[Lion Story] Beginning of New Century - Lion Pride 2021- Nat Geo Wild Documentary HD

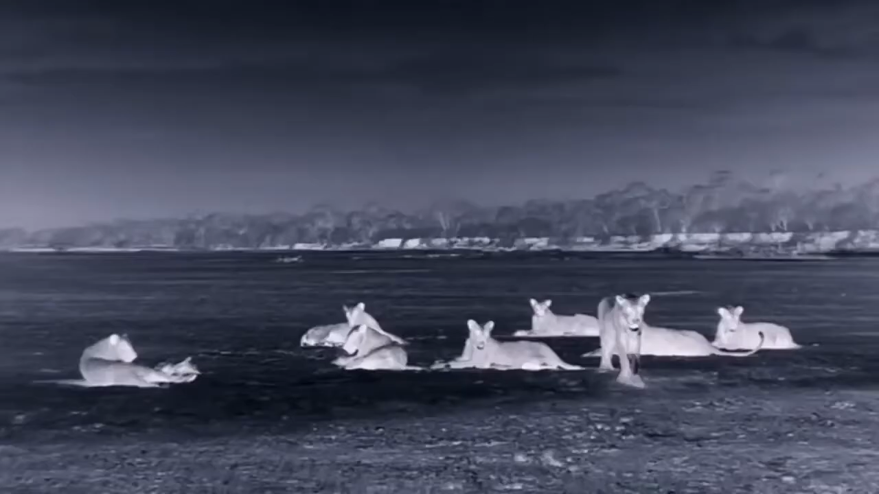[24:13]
Spotty faces his first night without his mother.
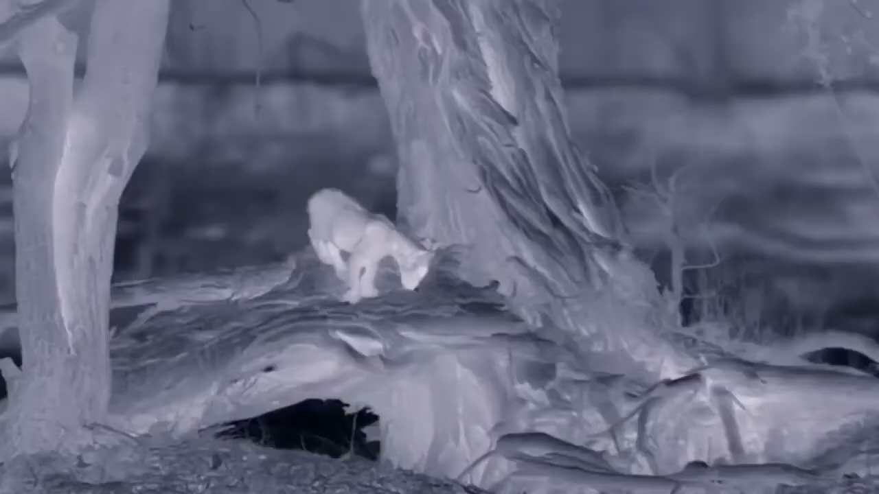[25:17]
He waits for his pride to return.
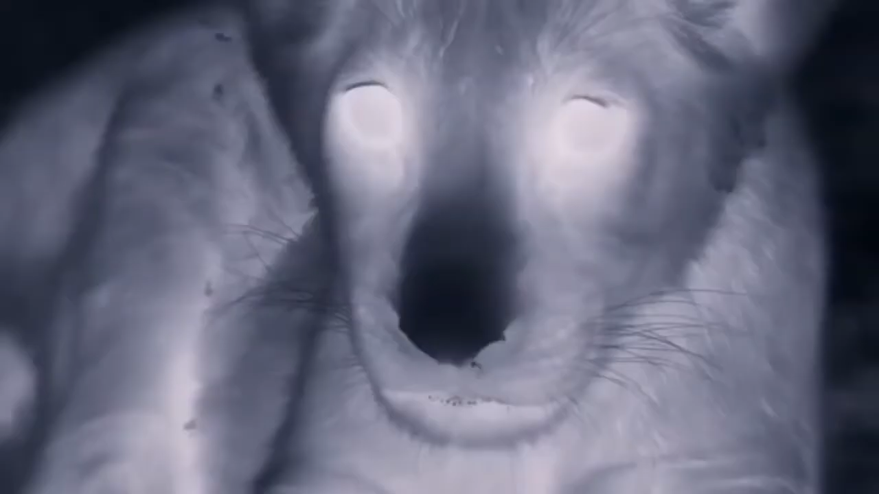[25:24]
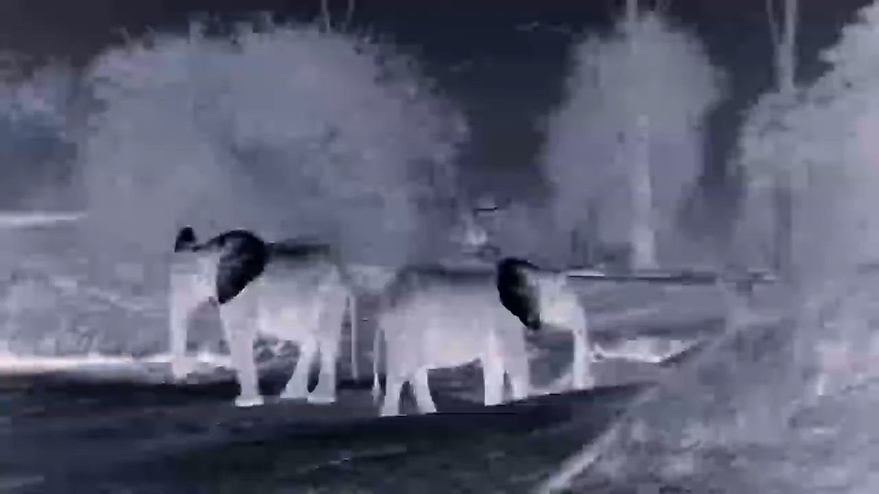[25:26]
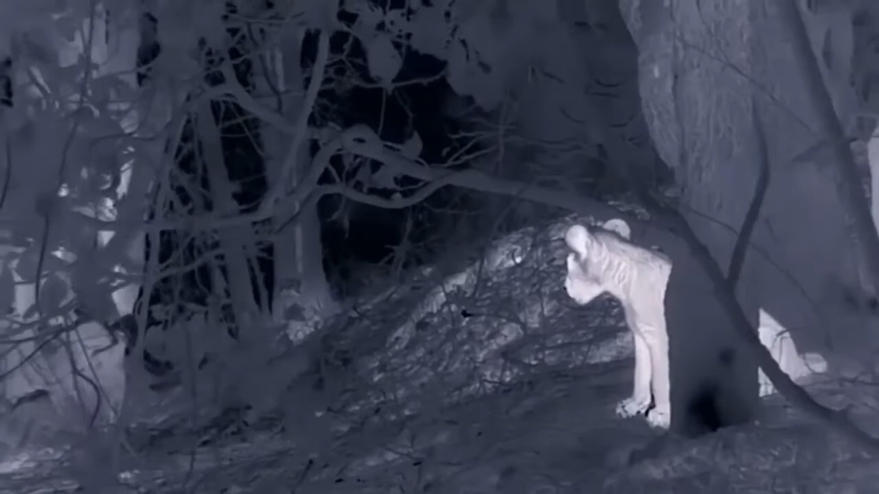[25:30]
But it isn't the MKs that appear.
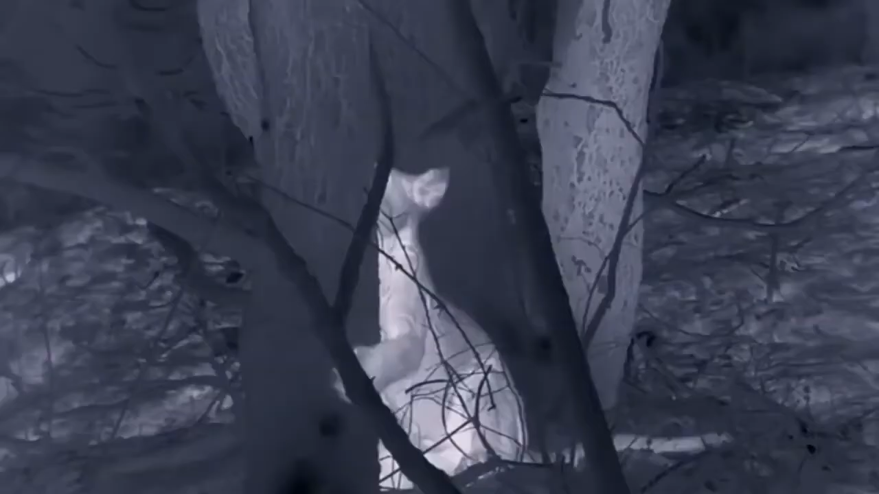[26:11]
Desperately tries to climb the tree for safety.
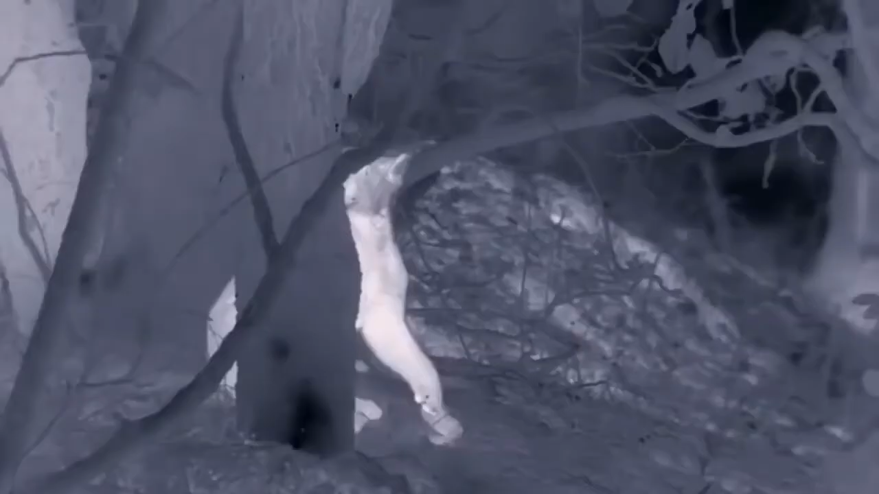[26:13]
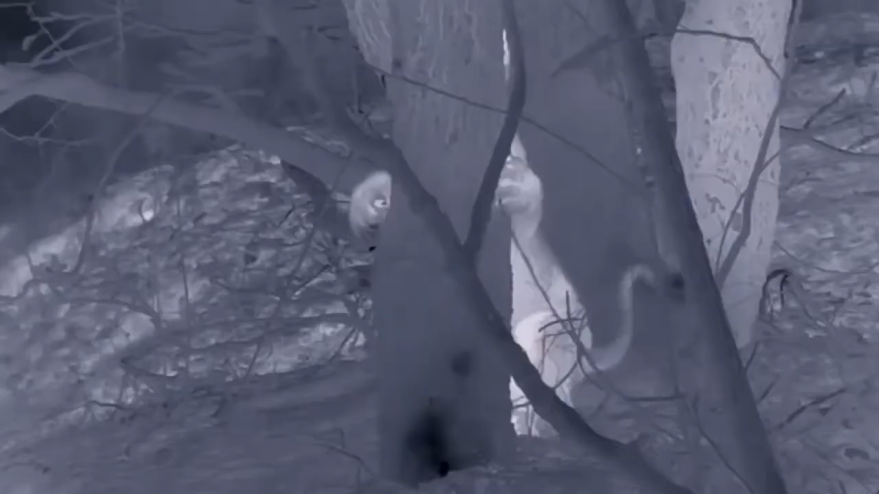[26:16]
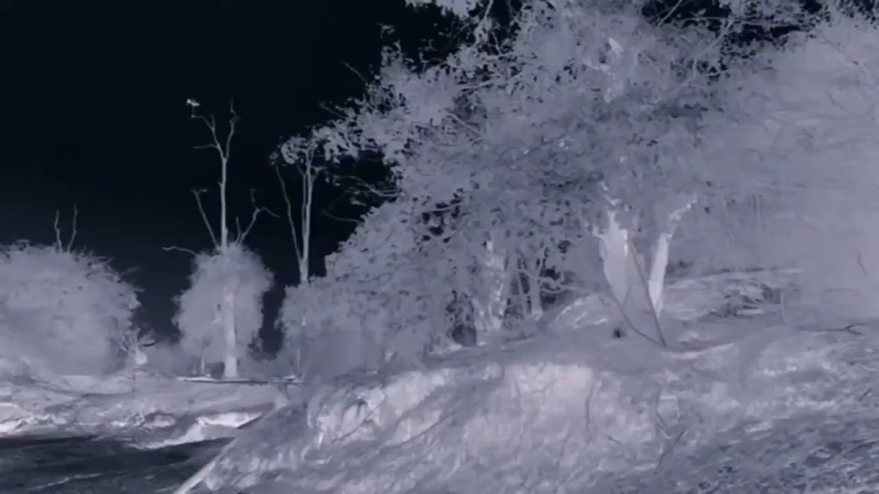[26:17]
He only makes it a few feet into the branches, not entirely out of reach.
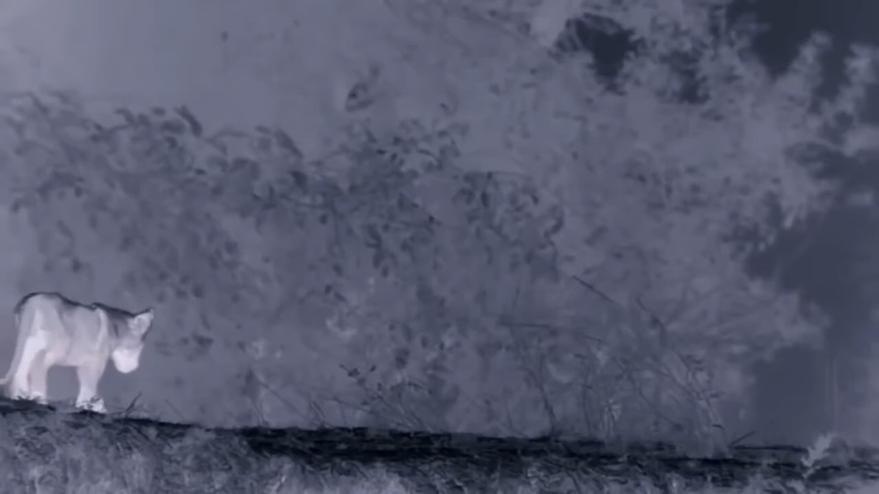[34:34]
He's alone again. The MK Pride has left. It's now been more than 48 hours since Spotty's seen his mother.
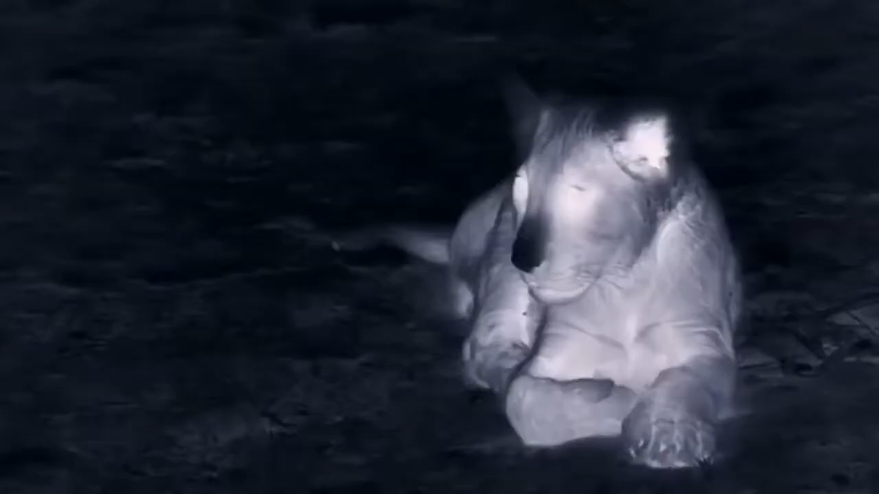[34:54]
Sam begins to worry that something sinister might have happened. I have no idea where she's gone or why she left him.
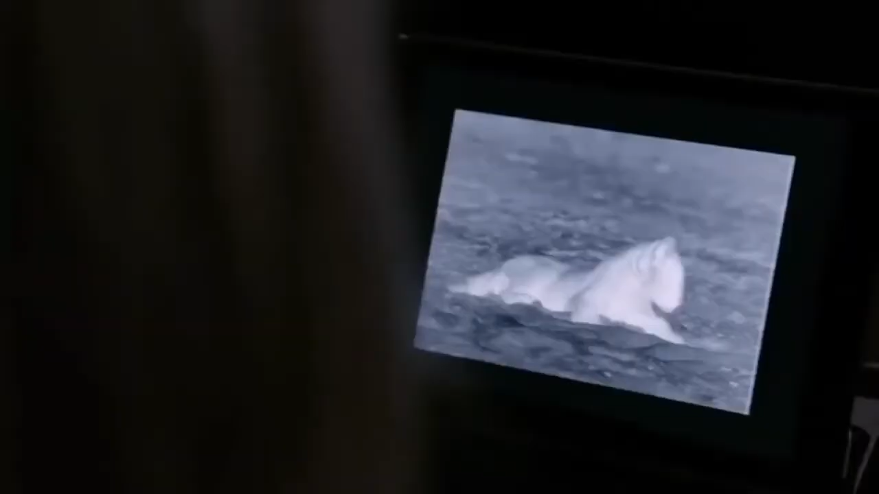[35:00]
It's getting to that point where you're wondering, where is she?
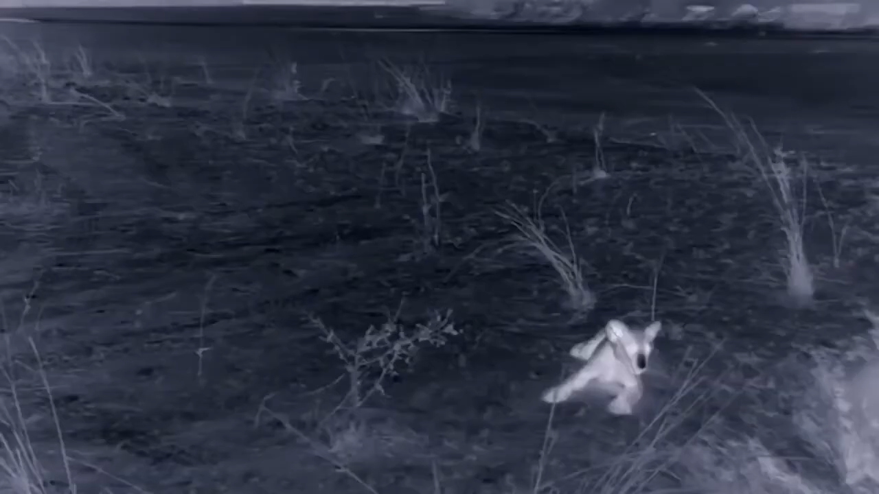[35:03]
Where are the cubs? Has something happened further inland?
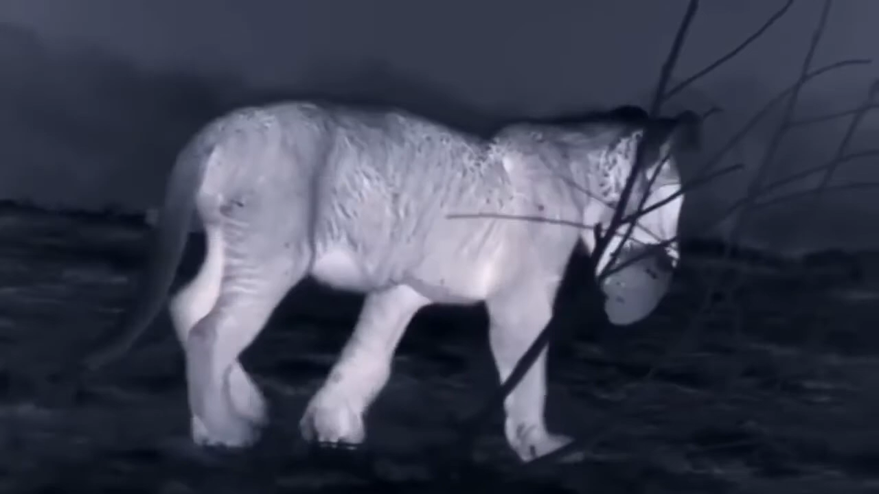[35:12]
I can see he's really getting hungry. He needs to feed, he needs milk from Mum.
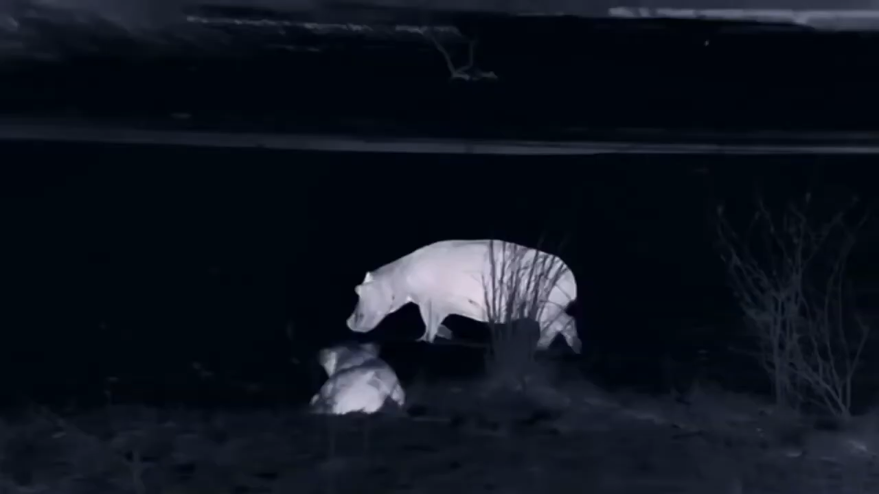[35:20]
When it seems things can't get any worse,
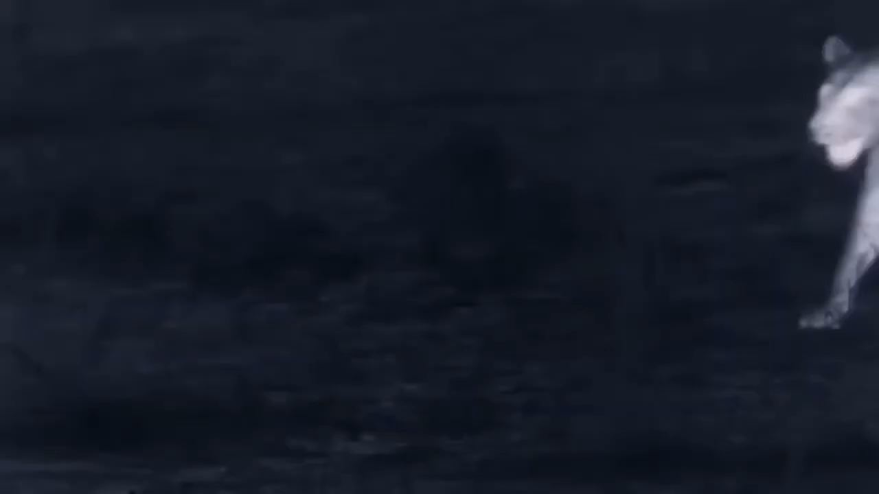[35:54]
It's Sarabi and one of her daughters.
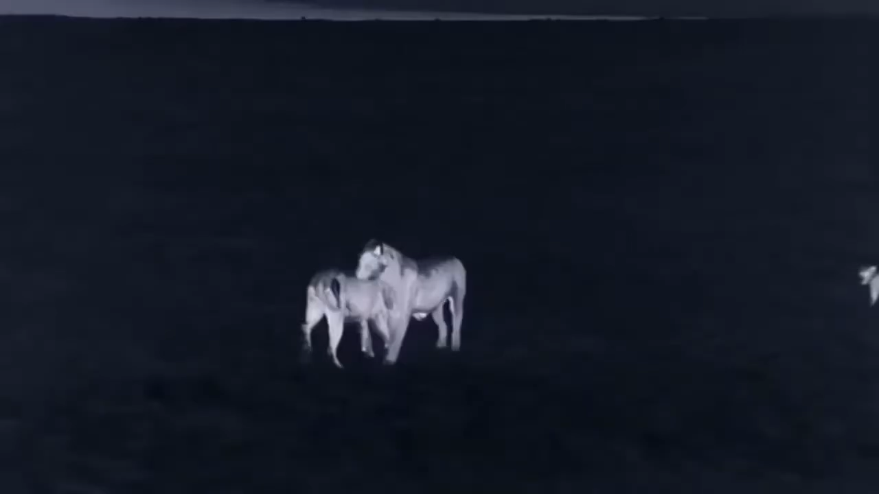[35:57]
Spotty's elation at their arrival is clear.
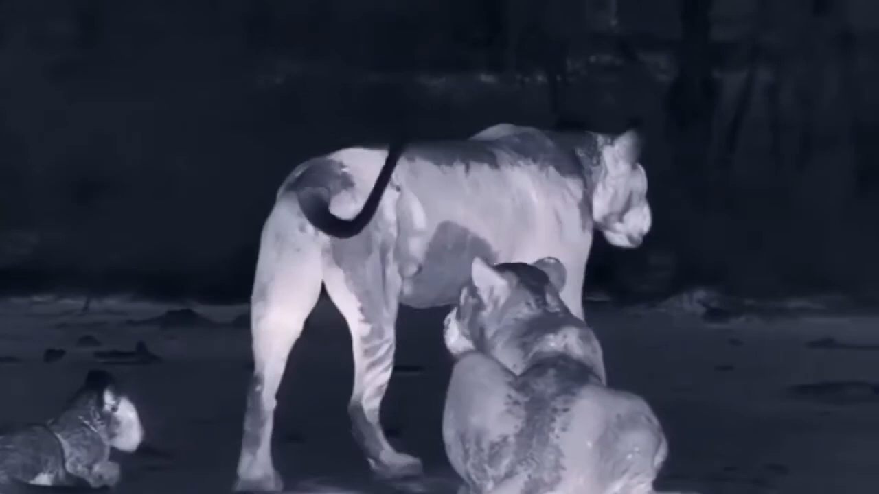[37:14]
Despite her wound, Sarabi and her daughter set off, perhaps in search of Spotty's mother.